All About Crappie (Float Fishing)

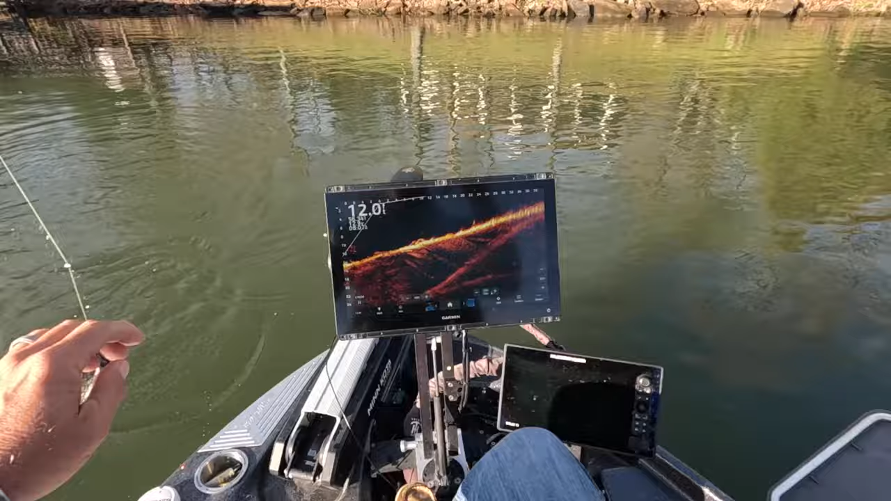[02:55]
and i do partially play the live scope and the float and that's just probably out of habit always looking at
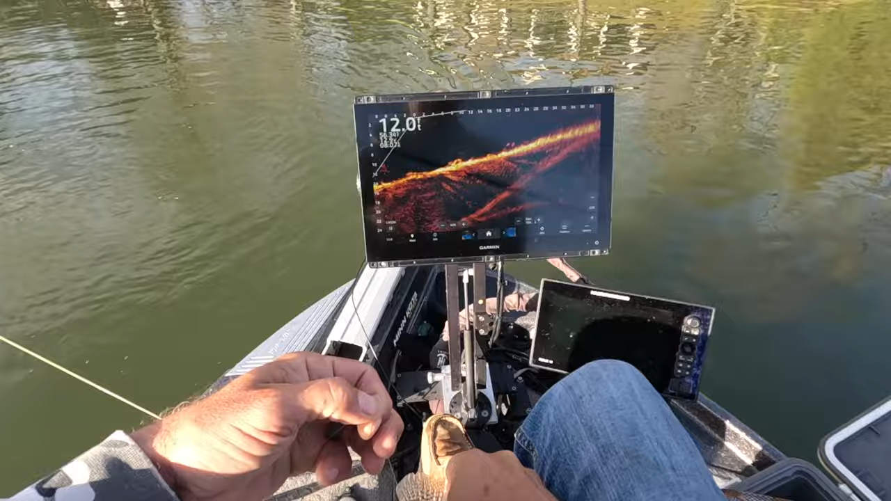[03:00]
the live scope beautiful fish right here guys and so i think working that combination is great but obviously going old school and not watching it at all